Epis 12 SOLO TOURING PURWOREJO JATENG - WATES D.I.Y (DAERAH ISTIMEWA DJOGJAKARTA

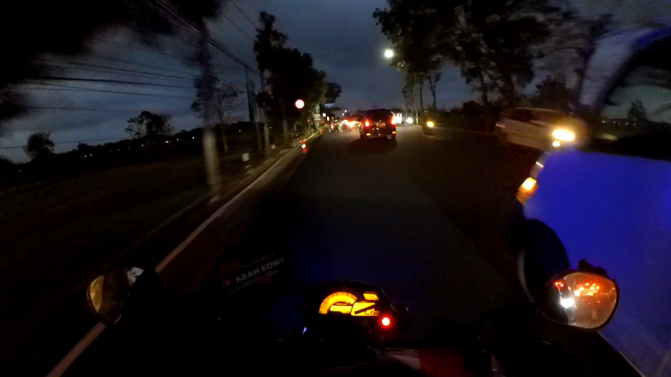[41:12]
Tinggal nyari belokannya, cuy. Tapi ini masih agak jauh sih. Oh, masih lampu hijau.